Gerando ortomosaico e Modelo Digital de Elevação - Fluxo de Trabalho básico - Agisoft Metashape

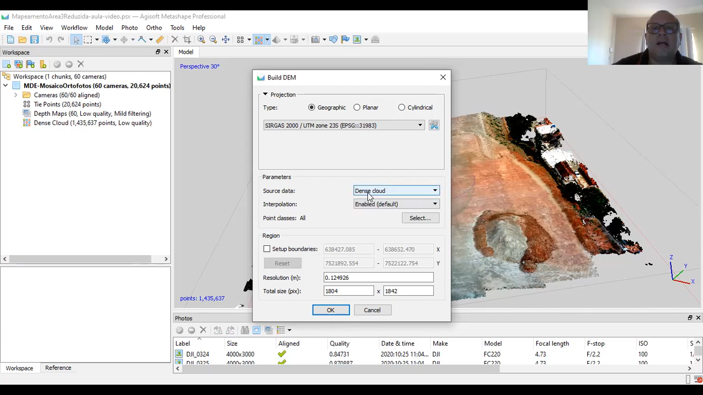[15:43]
Então, eu vou gerar logo aqui o modelo digital de elevação. Beleza? Agora aqui, ó. Os dados que eu vou usar é a nuvem densa. Não vou usar a nuvem esparsa. Tá? Aquela primeira. E o resto eu deixo como tá. E vamos agora dar ok.
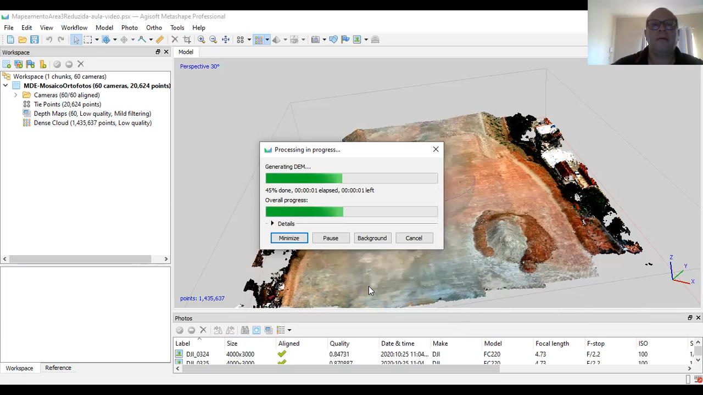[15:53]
Esse aqui vai ser mais rápido. Ele tá em 45%. Ele vai gerar aqui. Já gerou, ó. Gerou aqui o modelo, ó.
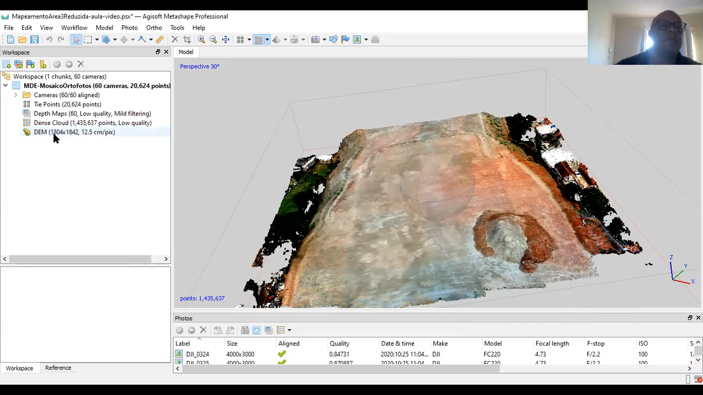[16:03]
Tá vendo? 1.804 por 1.842. Aqui eu tenho 12.5 centímetros por picture. Pronto. Tá aí aqui o nosso modelo. Esse aqui é o modelo digital de elevação. Tá? Não. É o modelo digital de terreno. É de elevação. Que leva em consideração as minhas árvores, as construções. Tá? Nessa região aqui, ó.
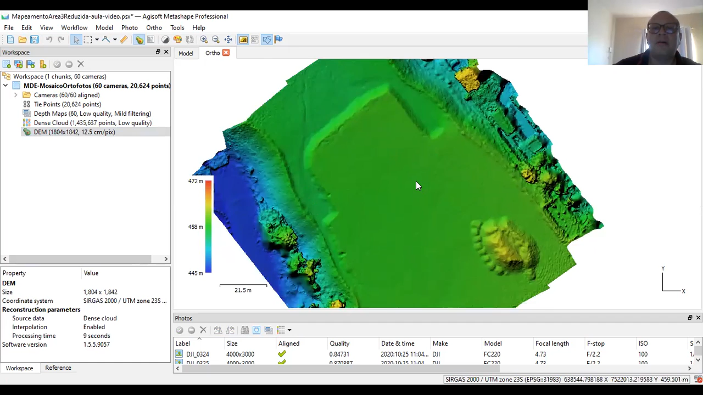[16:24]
Aquilo basicamente é de terreno essa região aqui. Eu não tenho elevação. Não tenho nada. Tá?
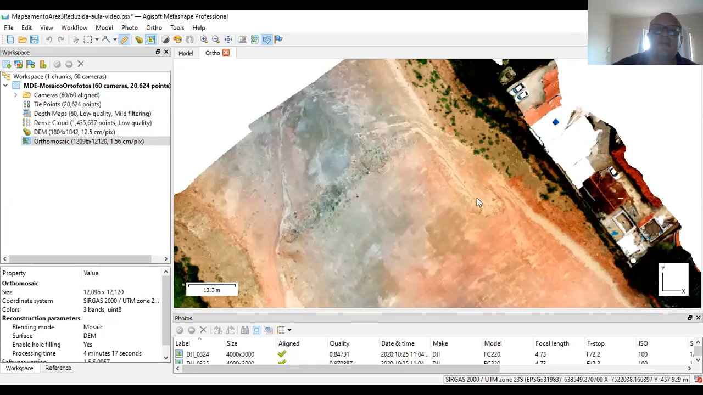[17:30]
E aqui eu posso fazer cálculos. Eu já mostrei isso no outro vídeo, né?
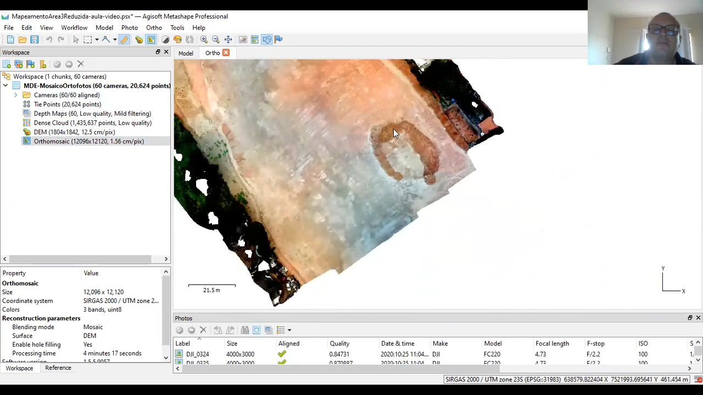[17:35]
Mas vou fazer aqui, ó. Eu posso vir aqui, né? e, por exemplo, traçar uma linha daqui pra cá, ó.
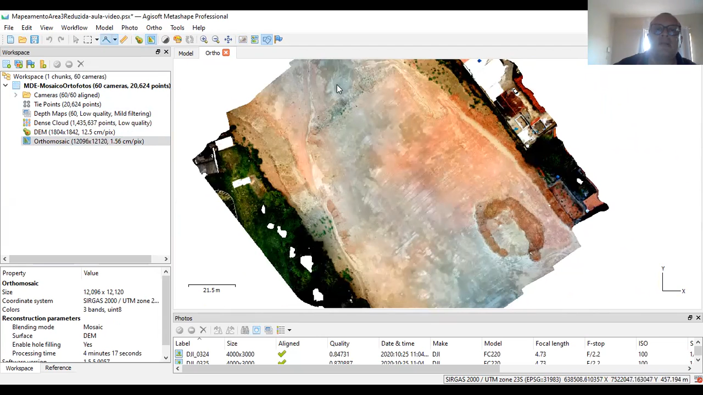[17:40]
Uma linha ali, ó. Botando, clica aqui, botando a direita.